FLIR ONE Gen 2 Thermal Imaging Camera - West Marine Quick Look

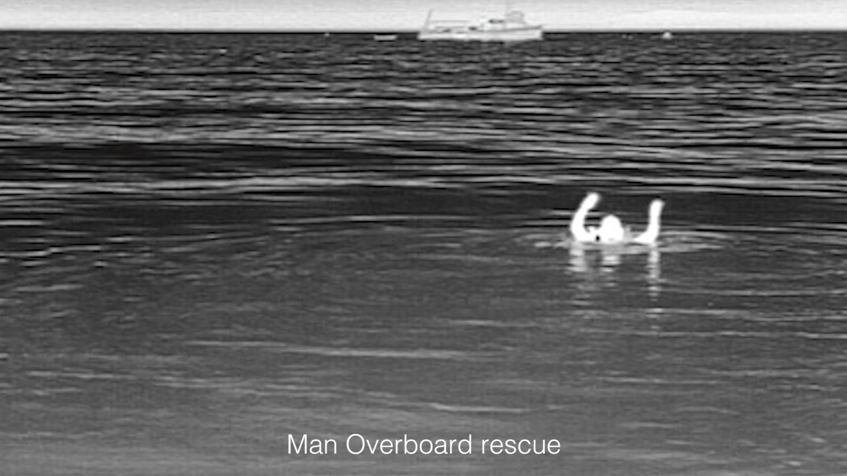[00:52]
Compared to the first-generation FLIR ONE,
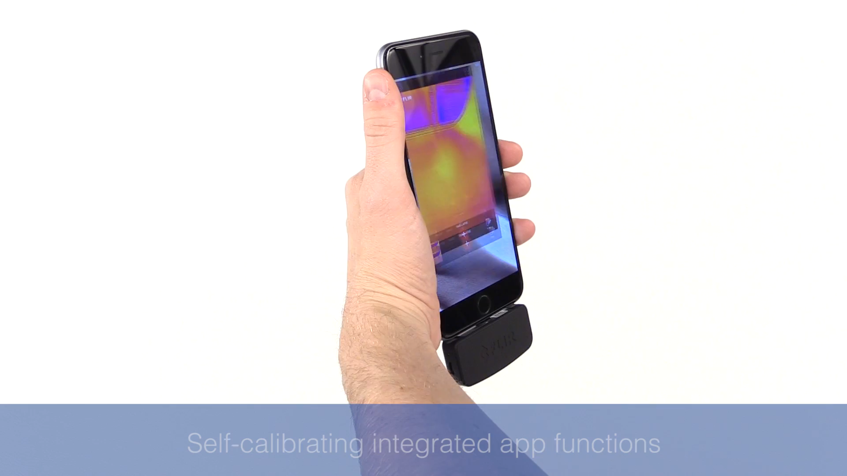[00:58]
this Gen 2 model is self-calibrating and has improved software that's much more seamless and intuitive to use and interpret.
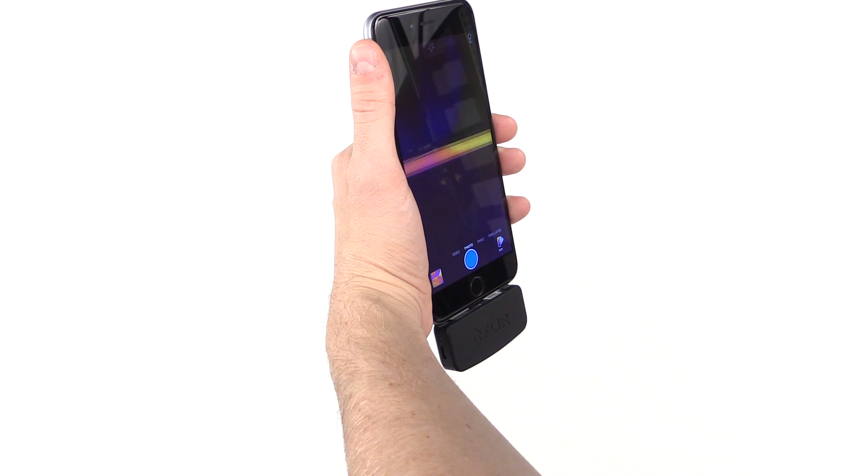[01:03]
The FLIR ONE makes a ton of sense on a boat, but it's just as useful around the house to find plumbing, electrical, or air and water leak issues. You can even use it to find wall studs.